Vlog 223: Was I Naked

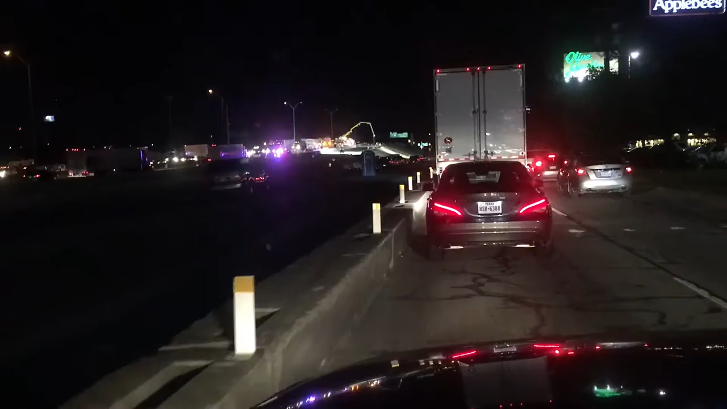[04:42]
because something is going on up there some kind of road construction or something so it's all access to the bus roads now and everybody